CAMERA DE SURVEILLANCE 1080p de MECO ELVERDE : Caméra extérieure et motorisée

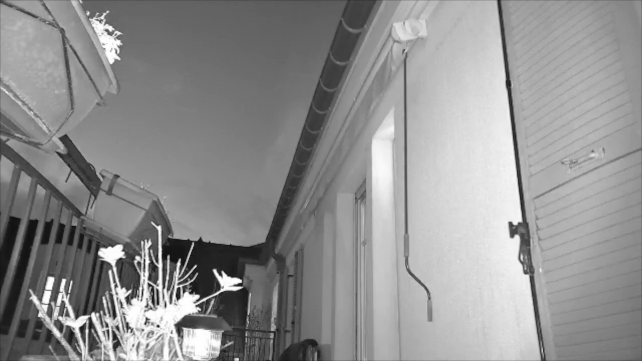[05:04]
mal alors deux bémols même si elle est prévue pour aller à l'extérieur à l'épi 65 je vous le disais avec le wifi c'est un petit peu limite avec la portée alors là ça passe parce que le wifi est juste à côté mais sinon ça ne passerait pas et puis l'autre problème c'est quand même c'est il ya un port et un câble usb il n'y a pas de batterie avec
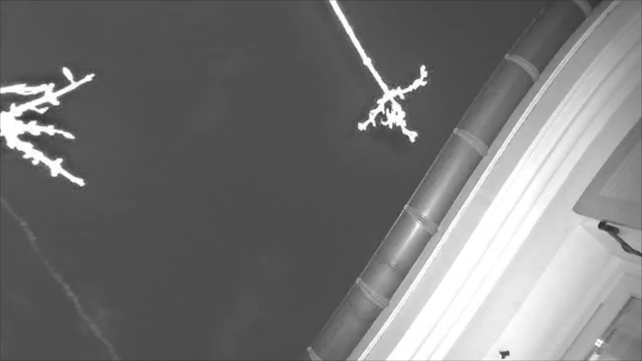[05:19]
cette caméra je pense que c'est pas vraiment fait pour et puis cette caméra est également compatible